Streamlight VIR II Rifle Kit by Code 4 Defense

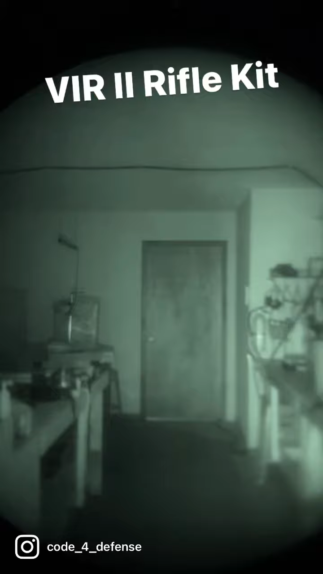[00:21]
It illuminates kind of the whole room and specifically when you're working outside it'll illuminate things close to you like the grass, trees, branches, things like that and it's going to auto gate your tube so that you can't see things that are darker at distance. So we're going to snap the device on and you'll see that it's going to focus the ring so that it's a tighter illuminator so that it eliminates the auto gating that you're going to get from things that are close up and it's going to work a lot better when you're using this specifically on the 12 o'clock position on a rifle.